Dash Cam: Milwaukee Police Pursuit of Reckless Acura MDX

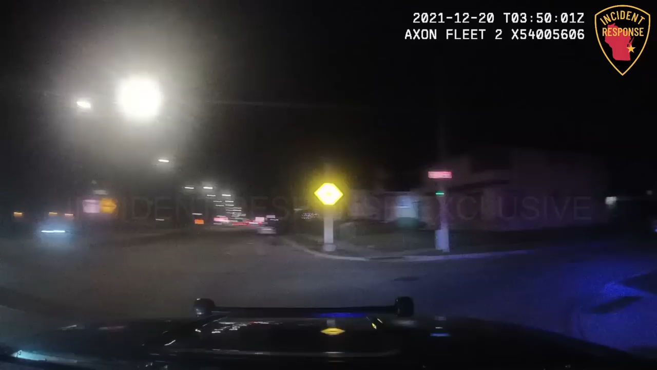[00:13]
2-2-0 for the air. Number 6220, we're southbound, 957 from Oklahoma, we're going to be eastbound. 457 pursuit of a black Acura MDX.